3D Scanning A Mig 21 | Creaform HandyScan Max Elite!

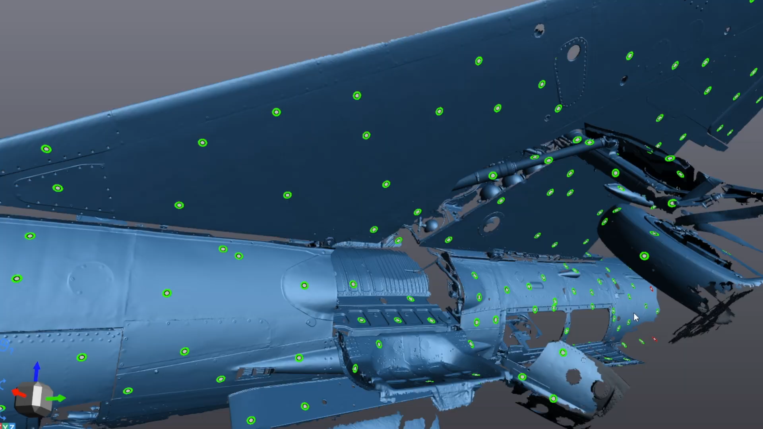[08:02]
now and then you might get some pieces of the ground or different things you didn't want to pick up or the scanner may just have a little anomaly here and there all
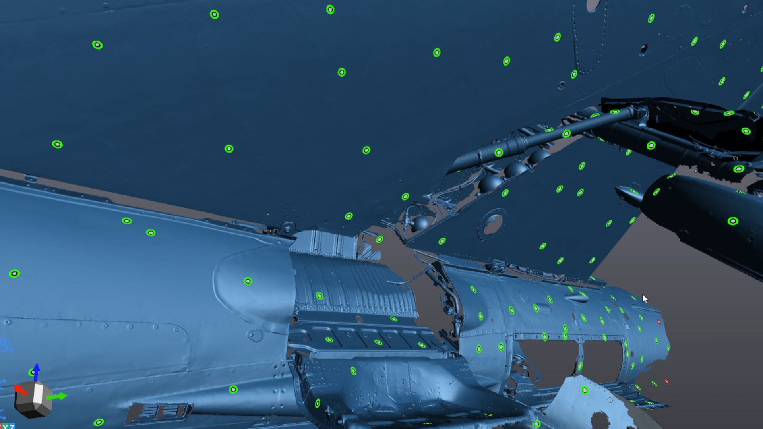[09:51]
so as you can see here i started with the underside of the jet again it was in shadow at the time so that made it to where i could easily scan it if
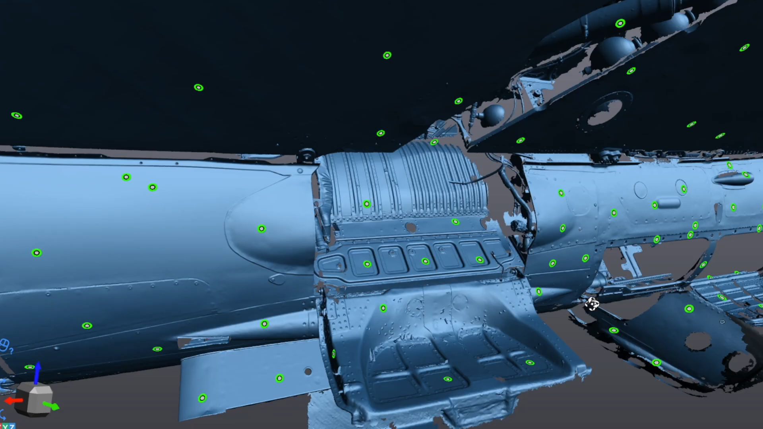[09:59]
i zoom in we got some pretty good detail considering how large this
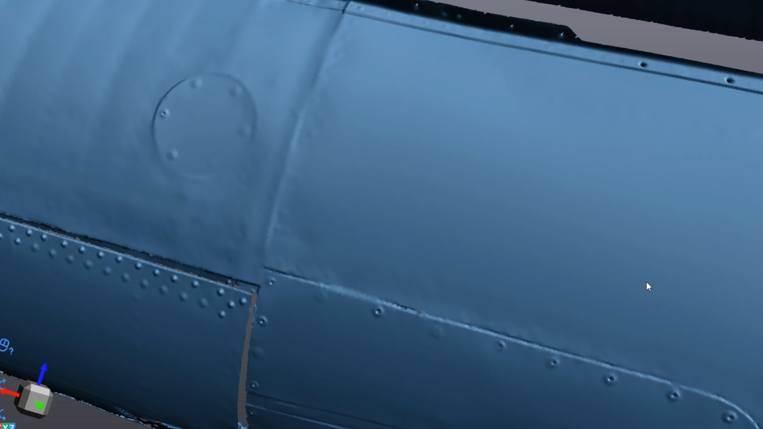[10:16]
and makes a completely smooth area where the dot was once at so it knows that those dots are there and it knows it needs to smooth that area so
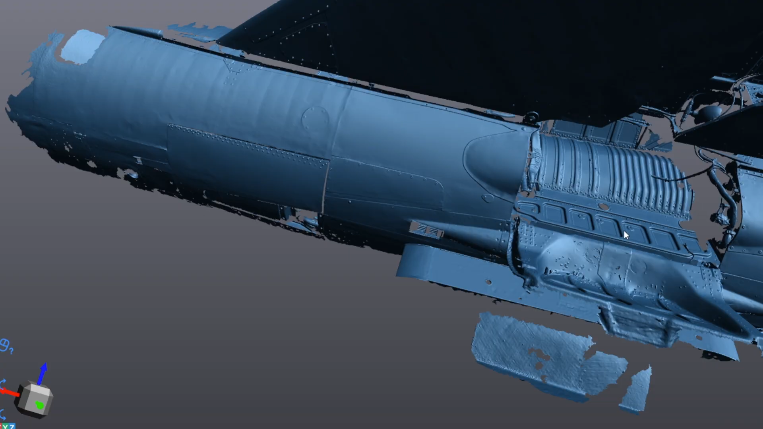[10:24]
once we've got this in the system this is the first scan we're going to want to bring in a second scan and let the system put those scans together automatically so i'm gonna go ahead and do that now
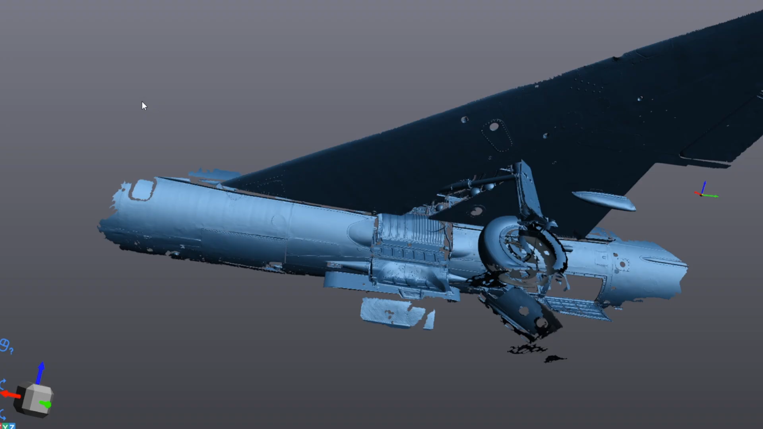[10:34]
if i click this i've already got this loaded in there's a second scan right there you can see that it's this blue area right here
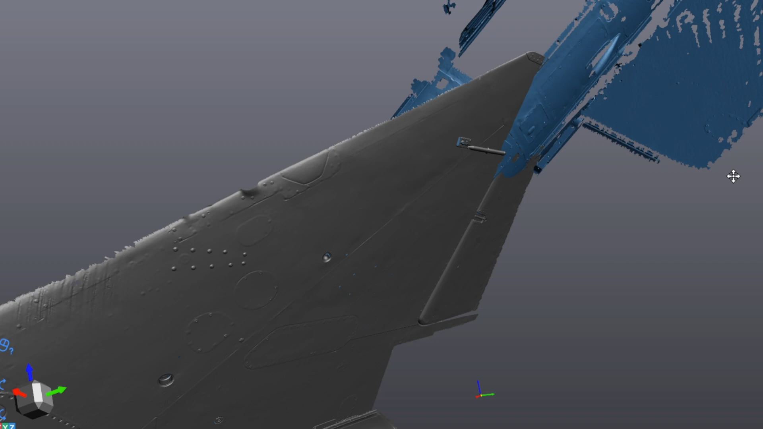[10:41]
and it kind of doesn't know at first where these scans are supposed to go so it just throws it in here and they're just overlapping and crashing into each other right now what you can do is since we do have all this scan data with
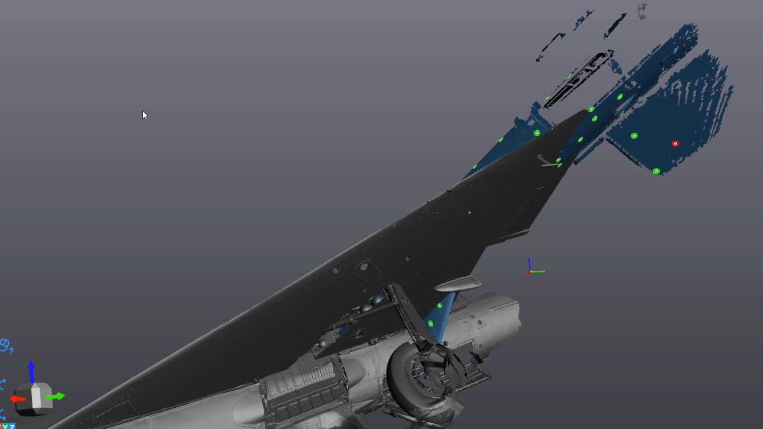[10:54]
all the positioning targets we can
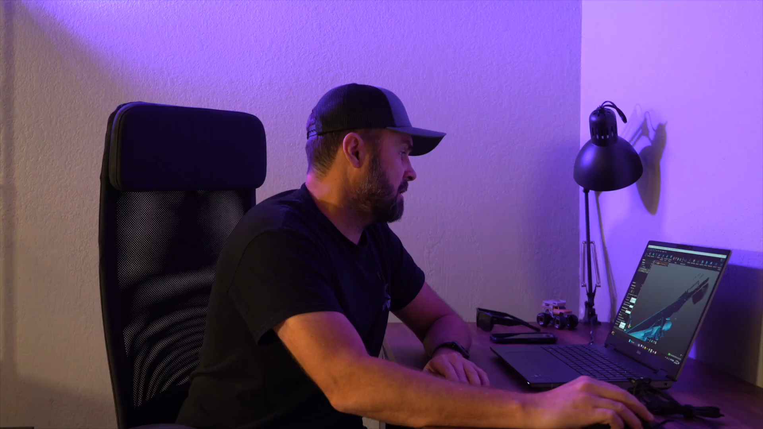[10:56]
jump in and allow the computer to put it back together and so
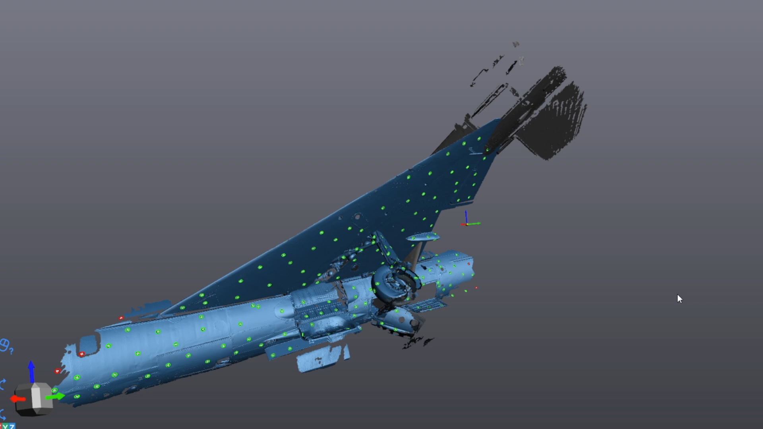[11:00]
what i'm gonna go ahead and do now is i'm gonna go ahead and align these scans and all i got to do is hit alignment target best fit and
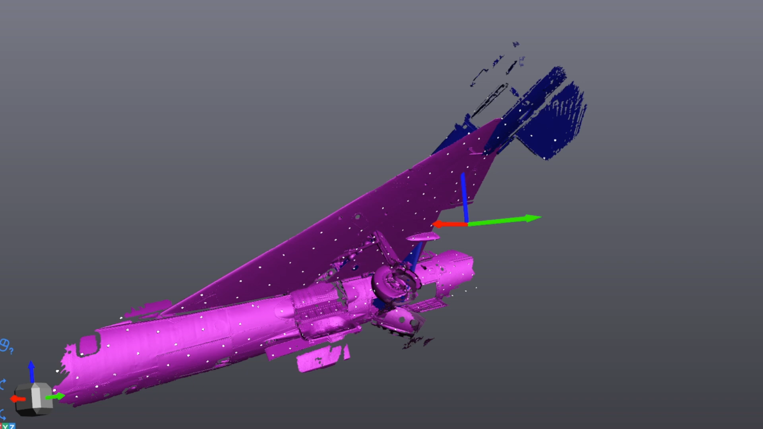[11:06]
it's going to go through and do its best to align them up as you can see how quick that was it just
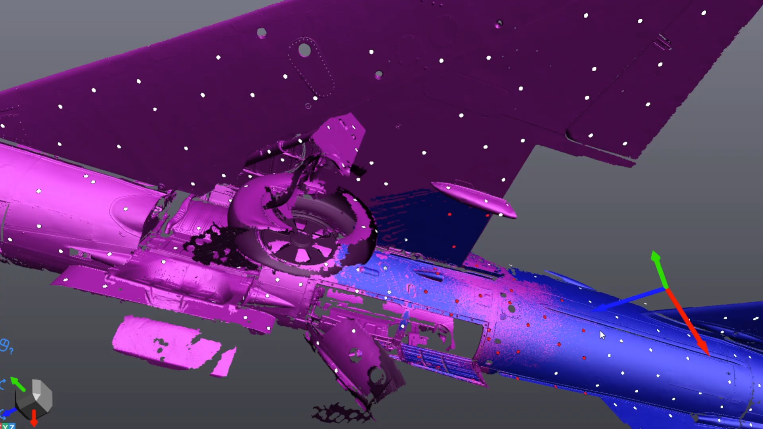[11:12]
kind of jumped in here and it looks a little weird but what you want is these
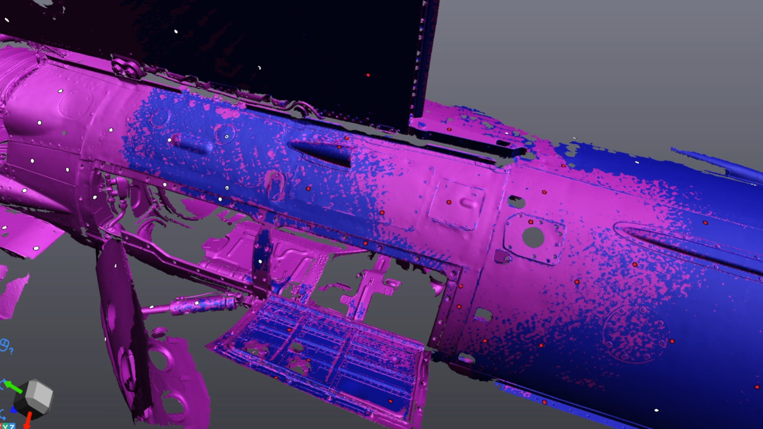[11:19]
kind of rough looking patches where the two colors mix that means the computer is having trouble um reconciling
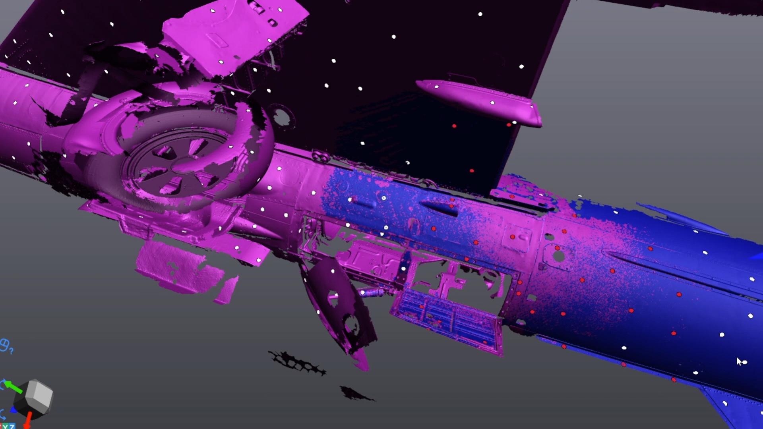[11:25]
what should and should not be shown at those parts because they're overlapping so well there's going to be a little variation between scans but not much and in this situation here this is exactly what we're looking for those two scans
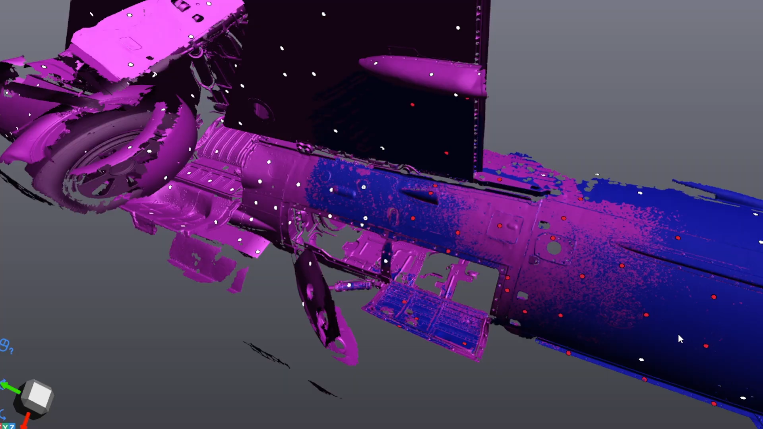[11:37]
look like they're just going to go right together perfectly
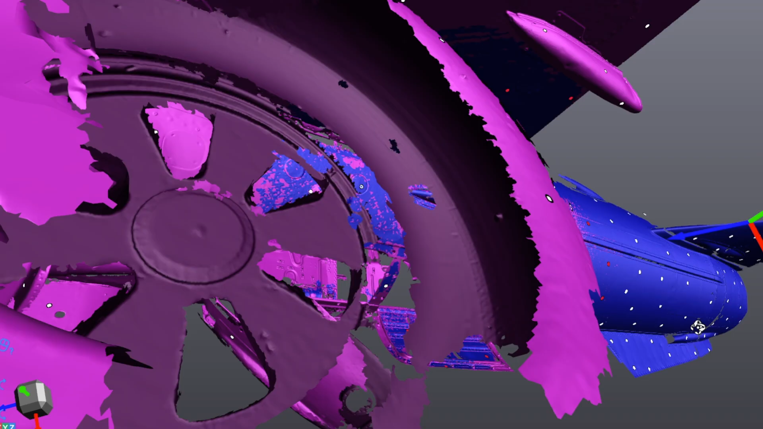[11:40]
and then i'm just going to hit accept and it's going to do its thing it's
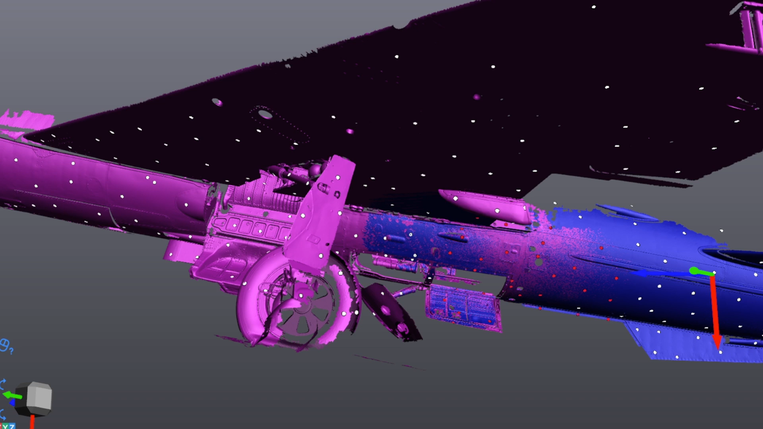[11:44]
going to go through and it's going to like um create one model out of this what's left to do here is to bring in all the rest of the meshes and add them to this as well and make it all one solid model